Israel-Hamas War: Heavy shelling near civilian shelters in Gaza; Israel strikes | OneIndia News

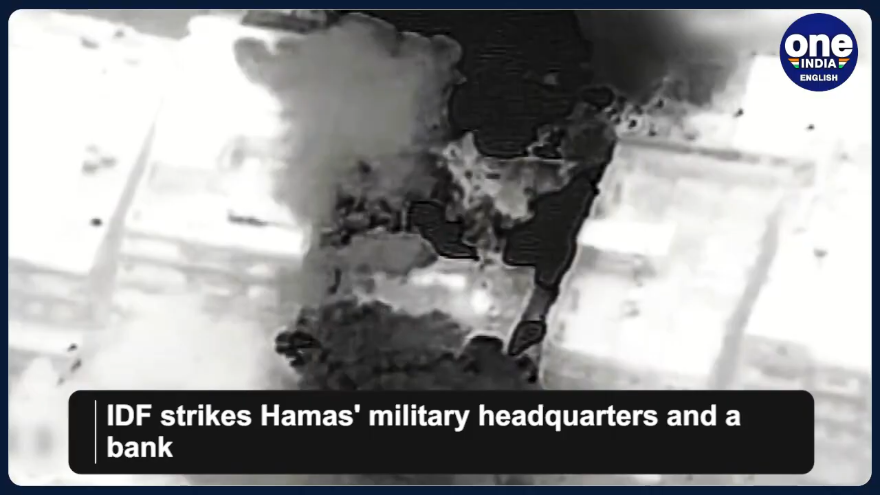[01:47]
Meanwhile, the IDF released a video showcasing the bombing of Hamas military headquarters and a bank used to finance terrorist activities in Gaza, underlining their commitment to dismantling Hamas infrastructure.